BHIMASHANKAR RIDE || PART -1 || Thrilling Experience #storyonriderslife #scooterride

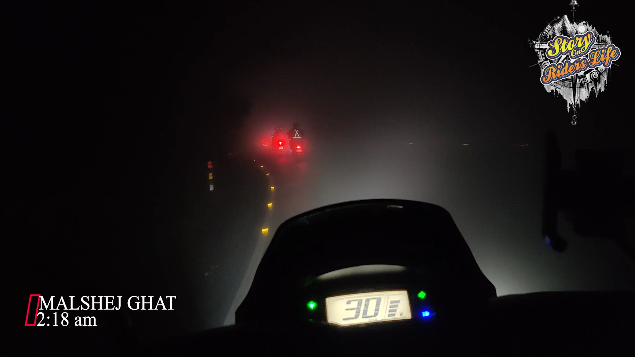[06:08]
तर मित्रांनो फायनली आपण जे आहे माळशेज घाटामध्ये पोहोचलो आहोत आणि खूप जास्त धोका आहे आता इथे जे तुम्ही बघत असाल. ॲक्च्युली एक चांगली गोष्ट आपली झाली की आपण फॉग लाईट्स लावून घेतल्या.
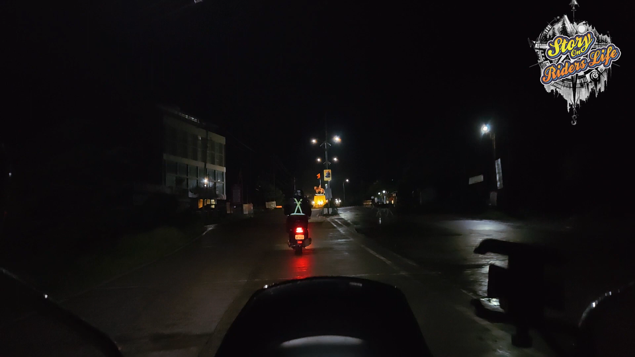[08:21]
तर आता आम्ही ठरवलं की इथेच थोडंसं साईडला थांबून 5 ते 10 मिनटाचा ब्रेक घ्यायचा, थोडं अंग मोकळं करून घेऊ आम्ही, कारण आता बरेच वेळ आम्ही राईडच करत आहोत.